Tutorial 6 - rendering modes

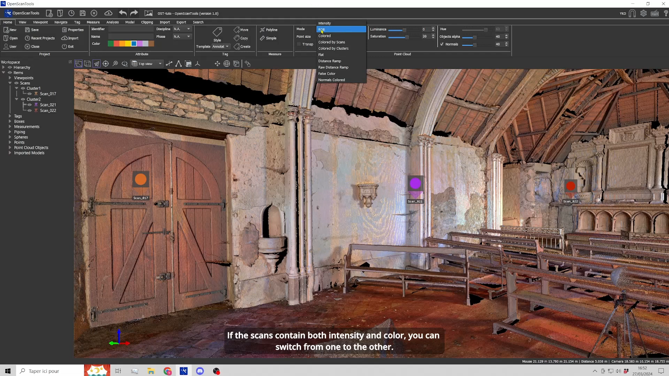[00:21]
If the scans contain both intensity and color, you can switch from one to the other.
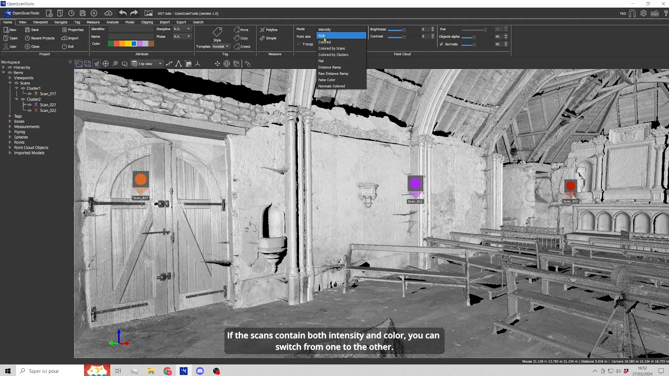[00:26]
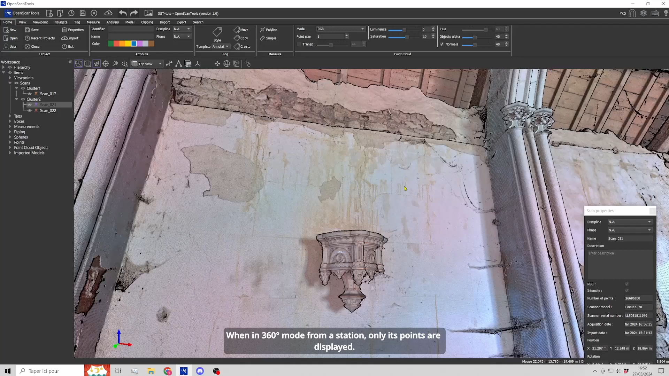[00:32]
When in 360 mode from a station, only its points are displayed. If the point cloud seems too sparse or decimated, you can increase the size of the points.
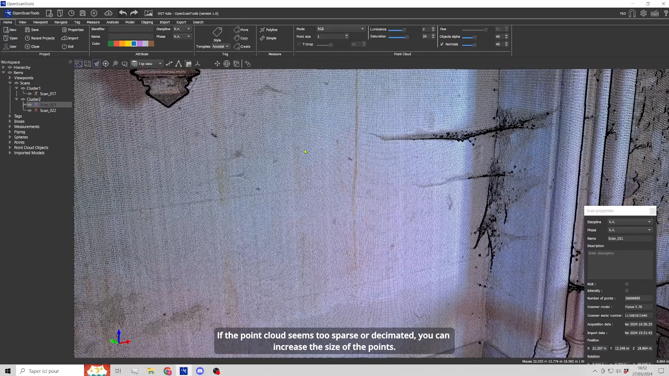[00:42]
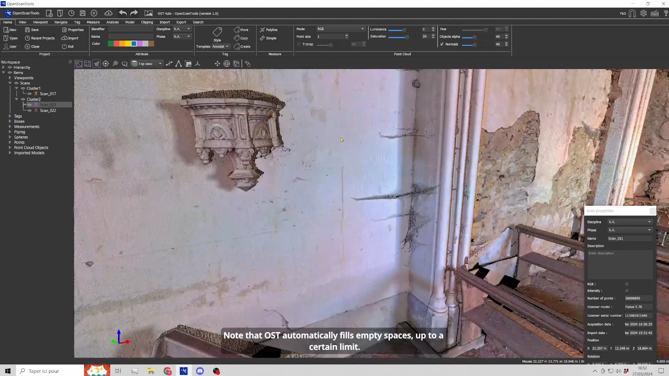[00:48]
Note that OpenScanTools automatically fills empty spaces up to a certain limit.
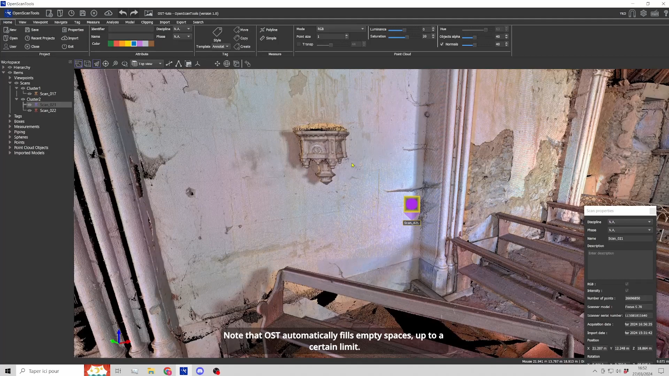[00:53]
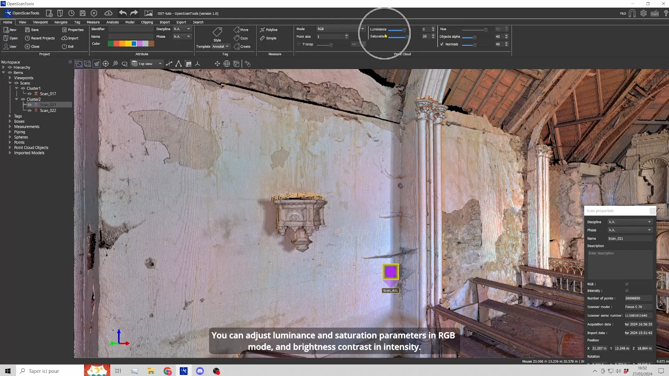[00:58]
You can adjust luminance and saturation parameters in RGB mode and brightness contrast in intensity.
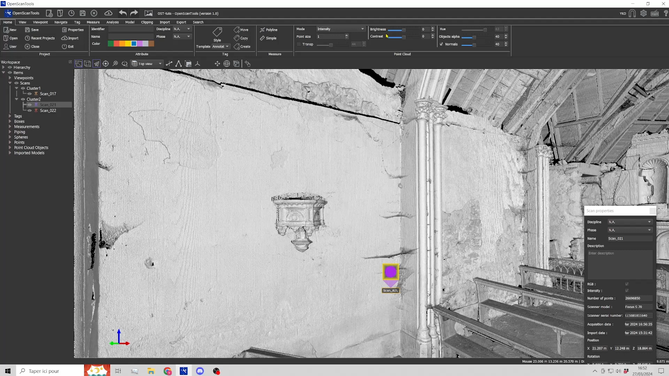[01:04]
A very important option, the normals, they enhance perception and smooth out some of the defects. If you deactivate them, you'll see that rendering is coarser and noisier.
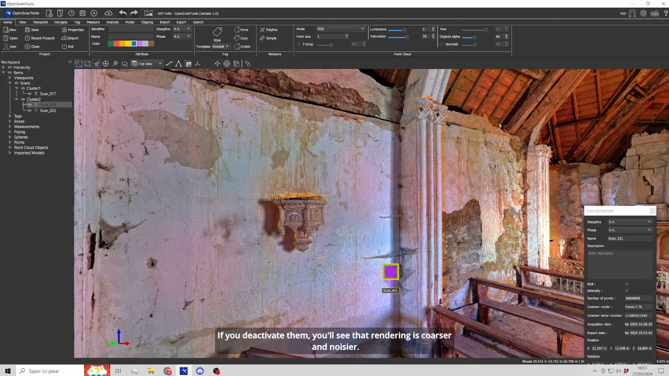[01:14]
This is due to the fact that the stations were set up with different exposures.
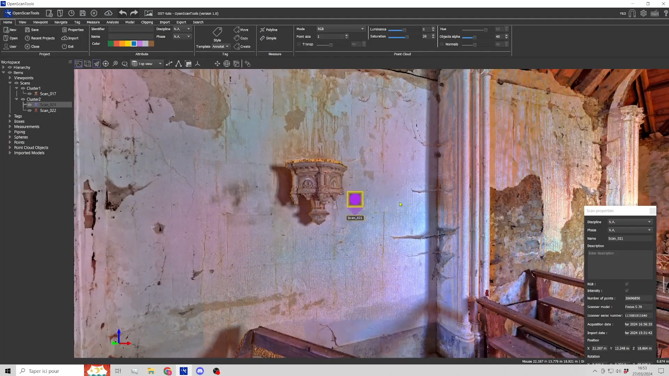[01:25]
If you look at this station, you can see that the wall is rather off-white.
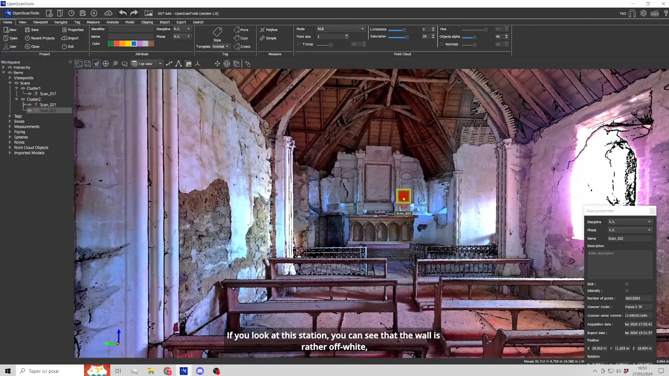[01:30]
Whereas it's rather orange in this station.
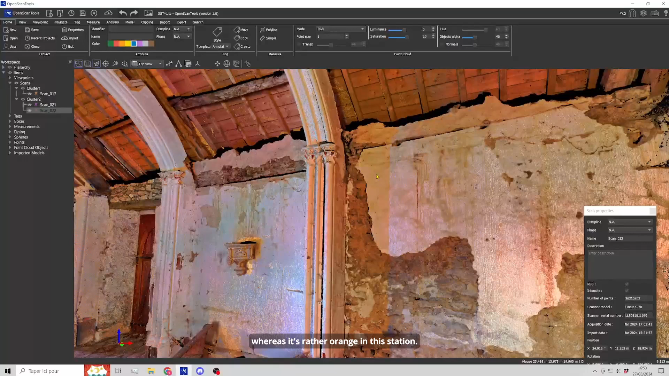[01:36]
The overlay of the two gives this speckling.
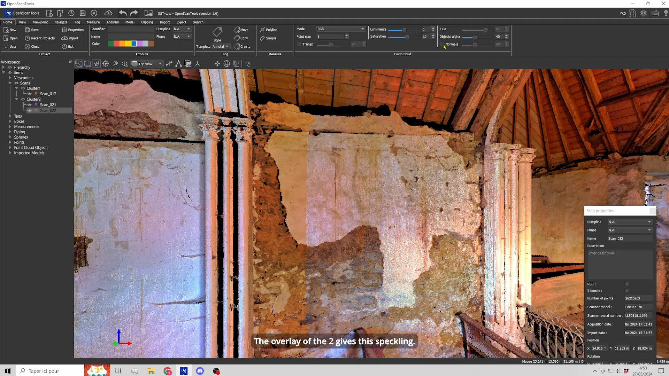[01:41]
The box allows two clicks. The first click grays out the box and displays the first mode.
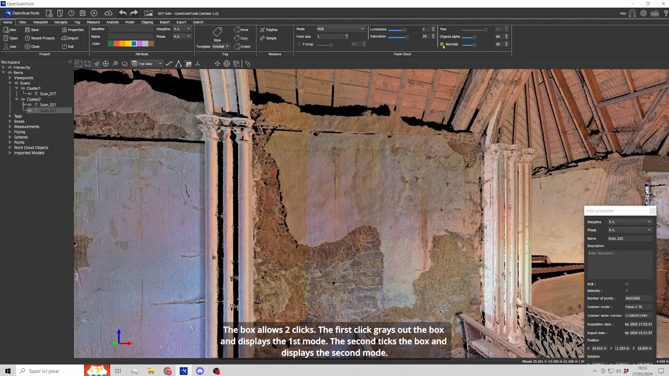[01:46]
The second ticks the box and displays the second mode. Personally, I prefer the second one. In the visualization tab, you will find advanced settings including an option to soften colors. I recommend leaving it checked. The further you push the slider, the softer the colors become but tend towards monochrome.
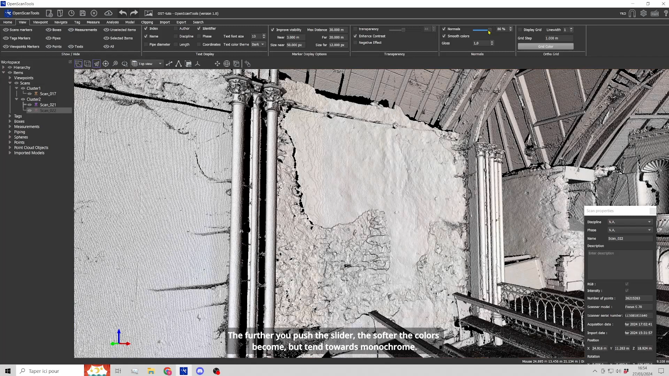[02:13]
A correct value is often 40% for normals. There's also an option to increase the gloss.
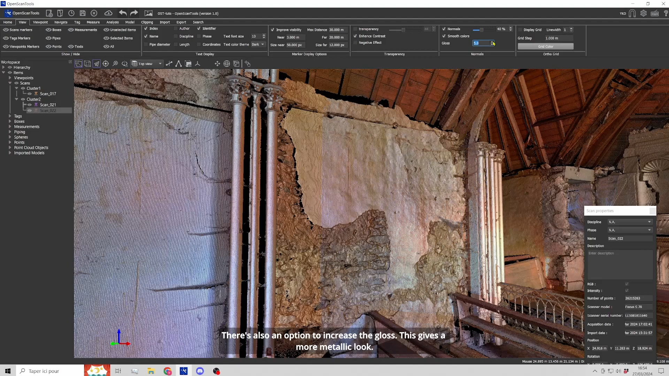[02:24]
This gives a more metallic look.
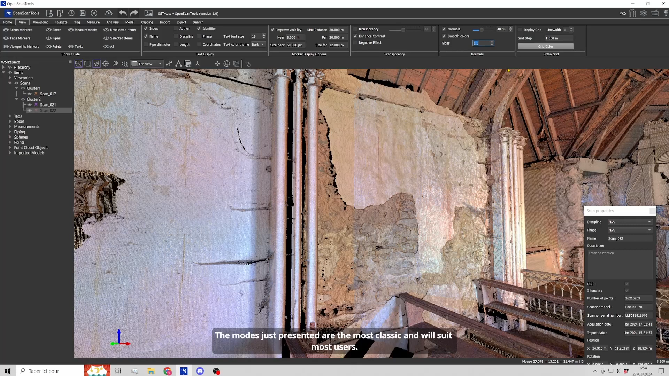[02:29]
The modes just presented are the most classic and will suit most users.
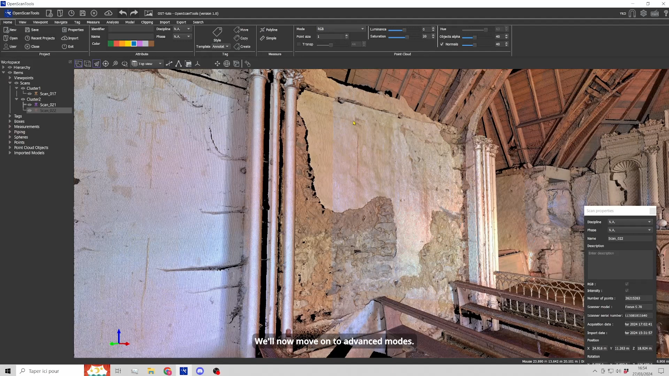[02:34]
We'll now move on to advanced modes.
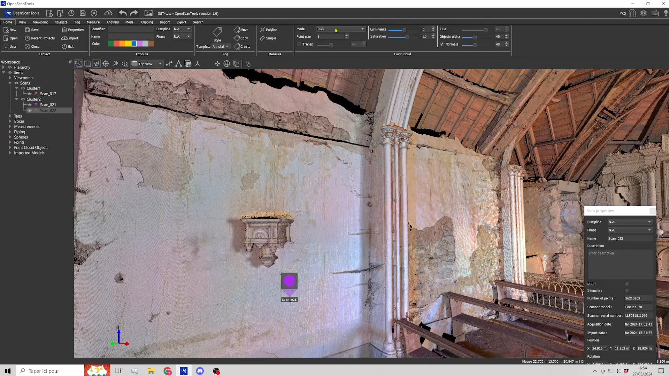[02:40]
Color mode applies a color to the intensity.
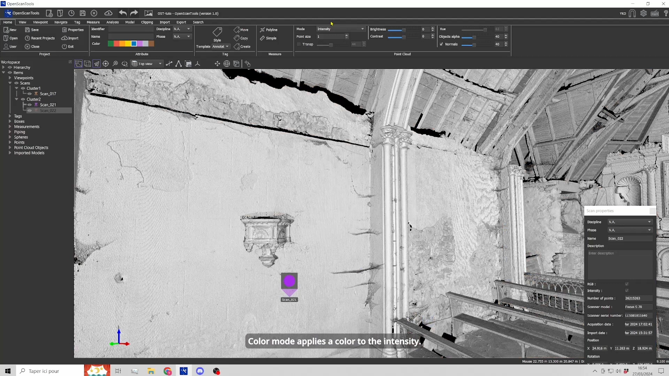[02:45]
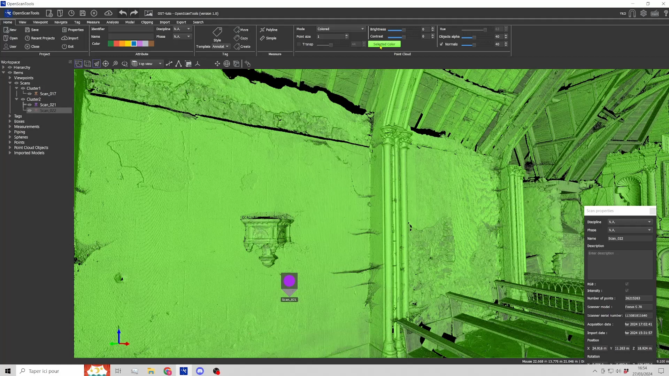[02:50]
This color can be modified.
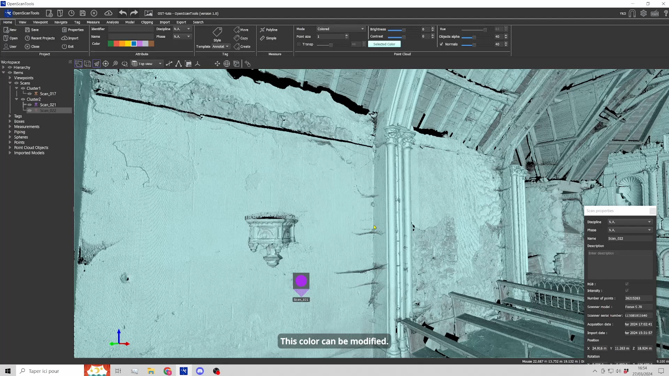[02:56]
We'll move on to scan and cluster color modes later.
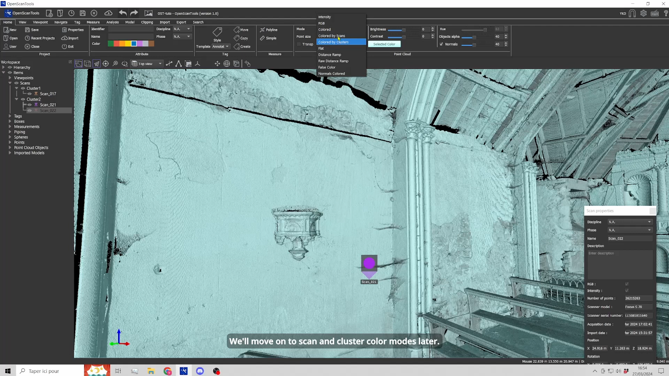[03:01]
Flat mode no longer takes intensity into account. If you remove the normals, you no longer see any relief which shows the interest of normals.
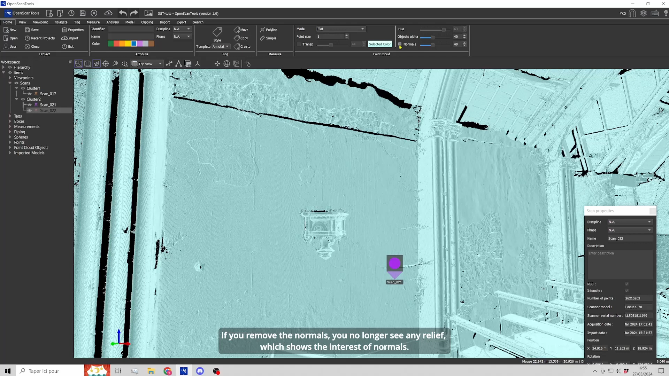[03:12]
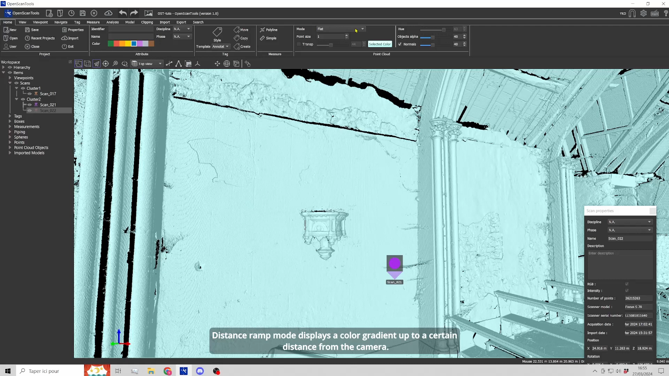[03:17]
Distance ramp mode displays a color gradient up to a certain distance from the camera.
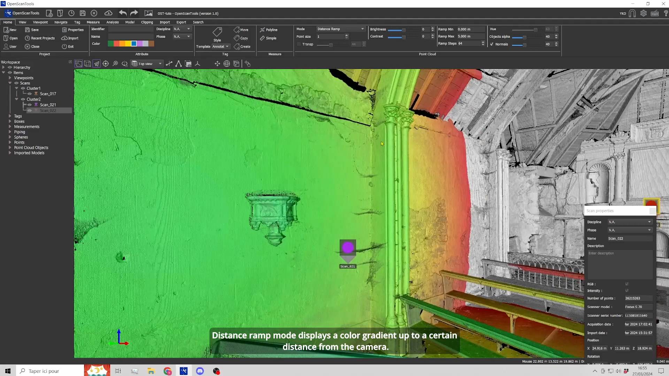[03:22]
The range can be modified.
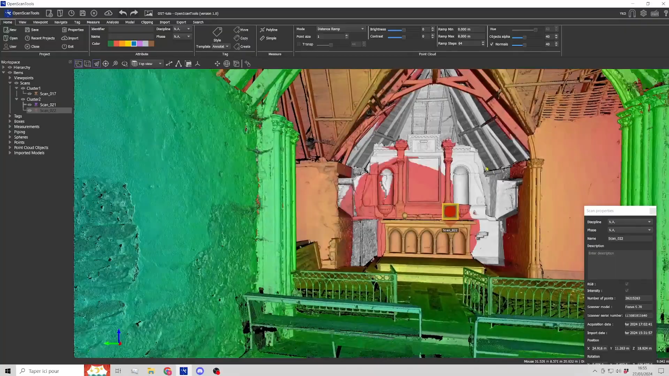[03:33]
In RAW mode, colors are not affected by intensity.
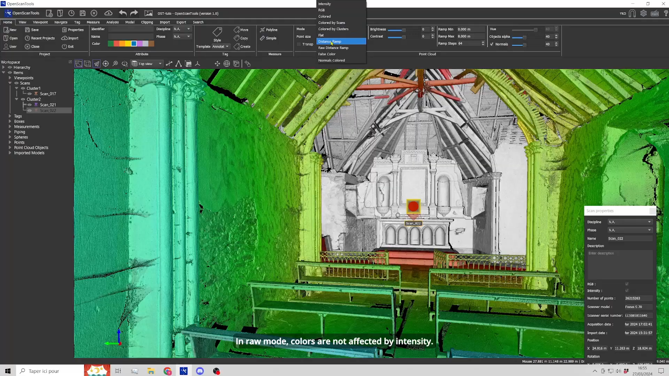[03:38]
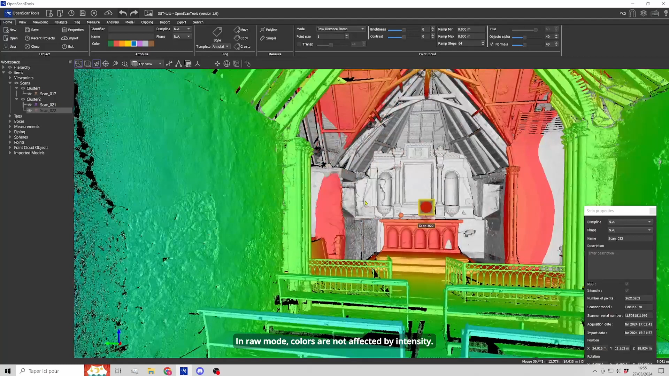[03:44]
In RAW mode, colors are not affected by intensity.
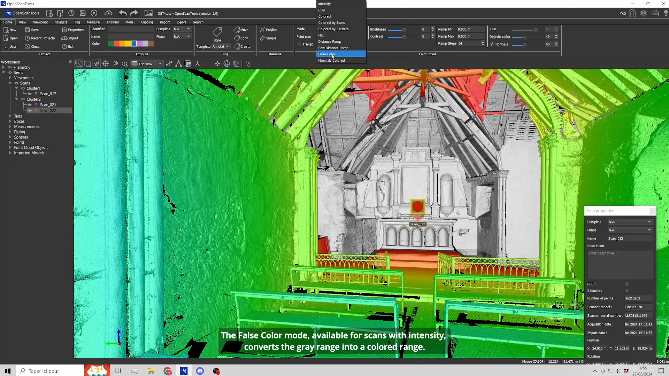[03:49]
The intensity converts the gray range into a colored range.
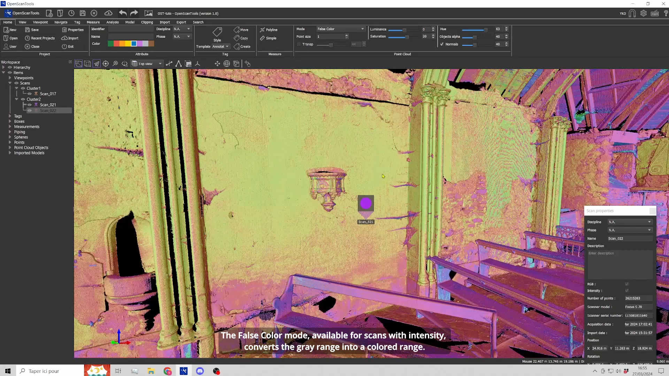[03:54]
You can change the range with a slider.
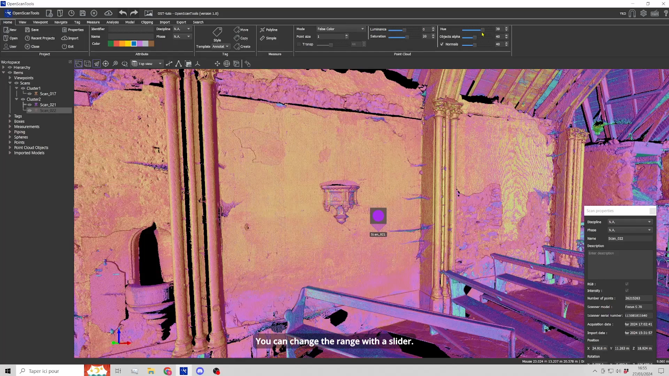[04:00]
Let's go to 360 mode for a clearer view.
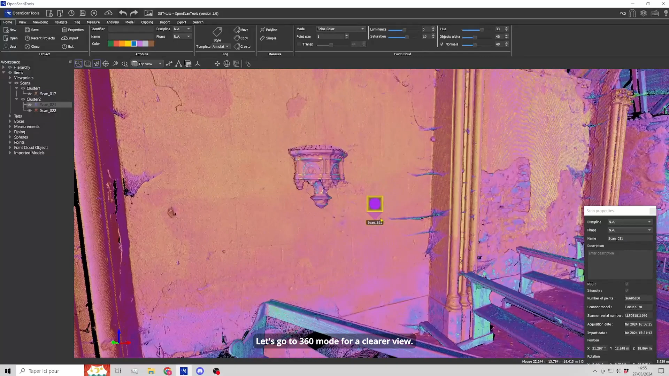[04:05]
False colors highlight elements.